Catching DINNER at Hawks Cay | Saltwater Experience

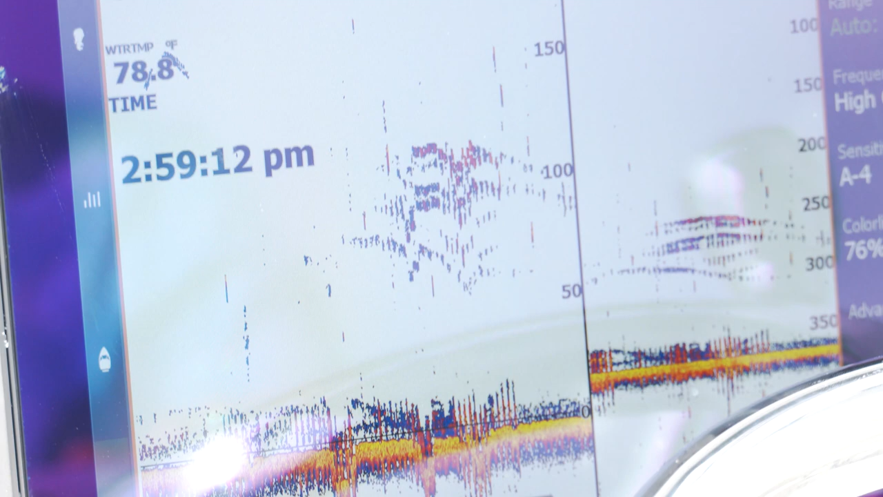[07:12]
You can see that there's some predator fish. You can see that there's some bait. As we're using the lower ants, we can see kind of what we're looking at.
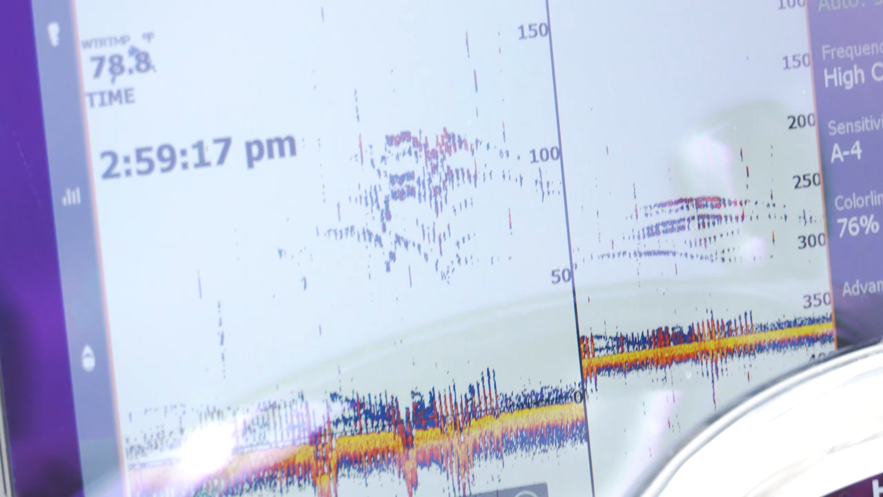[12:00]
So when we marked those fish and we came over that spot, it went from 350 to 250 and stuff. There was all kinds of fish marking there. There are a lot of fish down there.